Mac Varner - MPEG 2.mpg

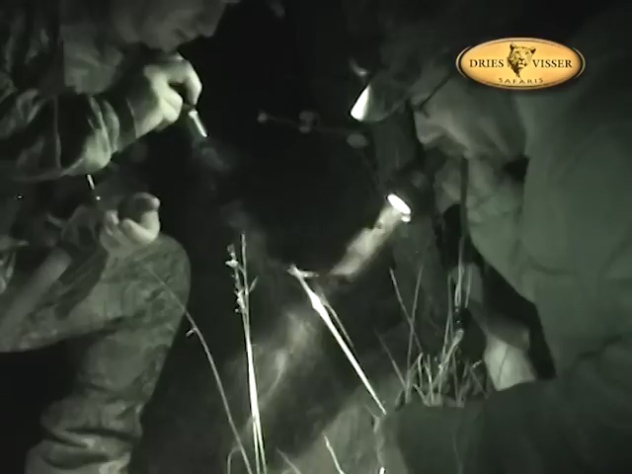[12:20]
The water looks very good, there's a lot of blood on this, a lot of blood, we've been tracking a lot of blood, it smells good, it's just in the head of us.
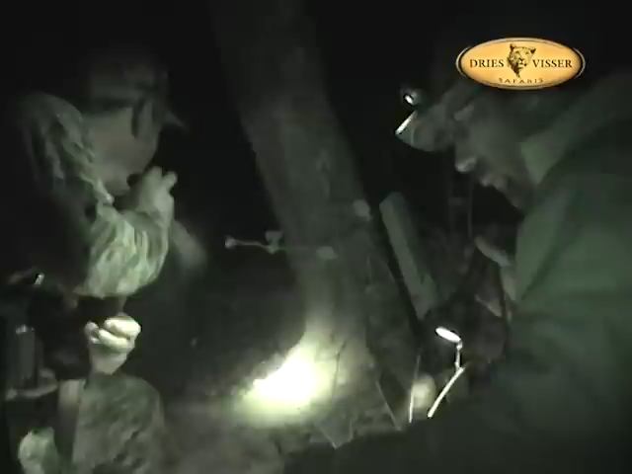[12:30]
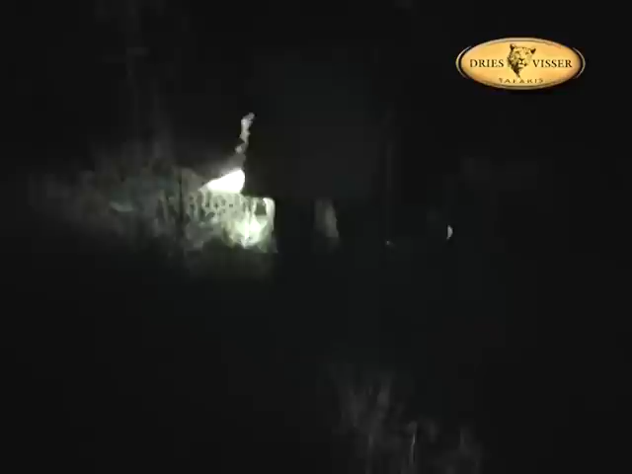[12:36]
Look at his head.
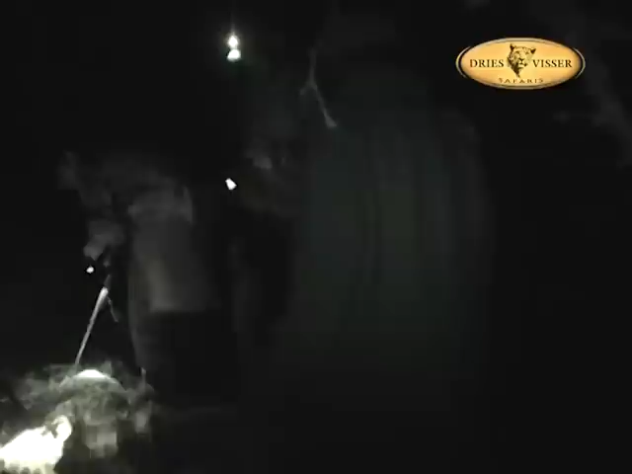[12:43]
What a leopard, he went pretty far, I was worried.
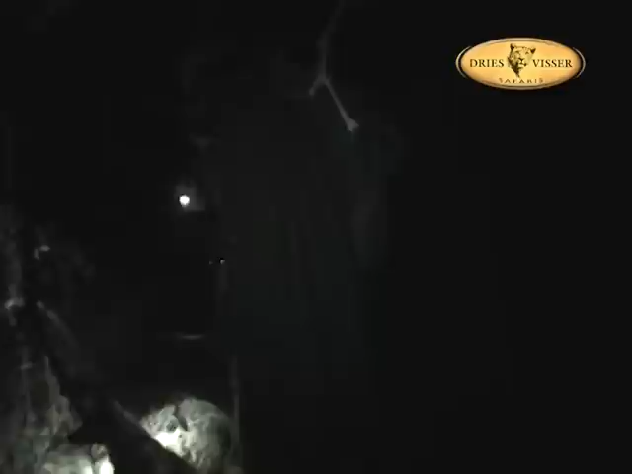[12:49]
If we found another spot where he stopped, I would have turned around and come back tomorrow morning,
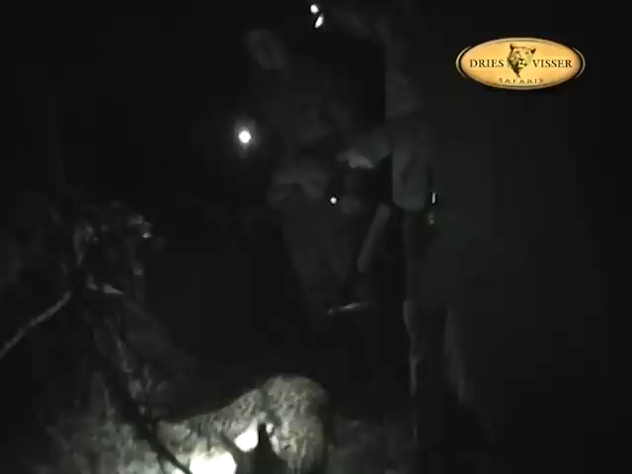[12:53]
but like I said, they're not that mad exactly after you shot him, then the next morning. You see? Nice big cat. Big head, eh? Golly. Is he pretty? He is beautiful. Beautiful. You have a huge head on him, nice body, perfect, Mac.
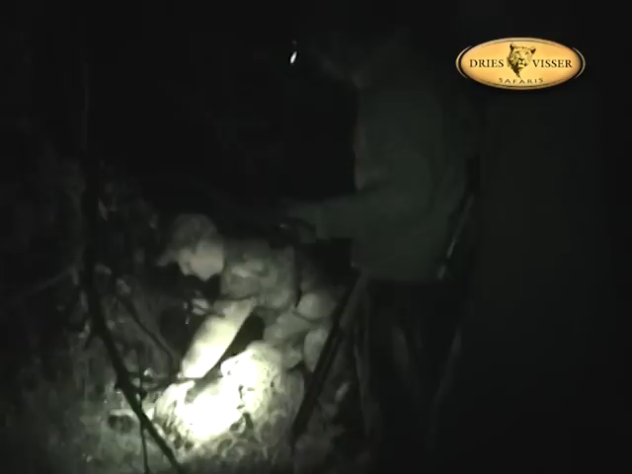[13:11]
Check my hand. Thank you very much. Great hunt, very exciting,
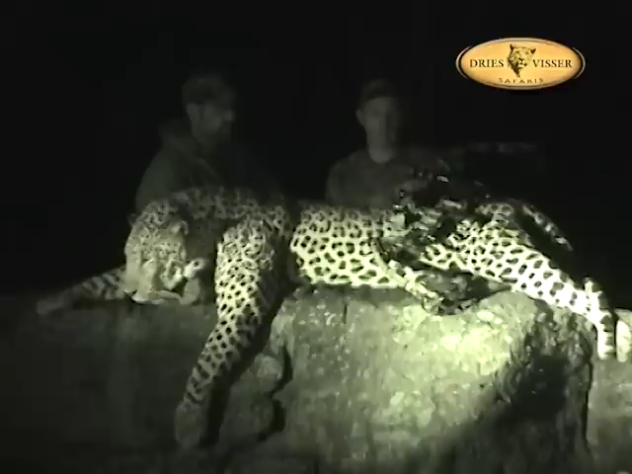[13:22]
there's nothing like waking up and seeing a big male leopard in the tree, but we finally got our cat and I couldn't be happier. Huge male, beautiful, beautiful animal. I just want to congratulate you. Thank you very much. On the beautiful leopard, this one is going to be very high in the record book for Bo. You make a perfect shot on him, shot him far back enough, stay away from the leg. The results was there, it was like eight inches behind the crease.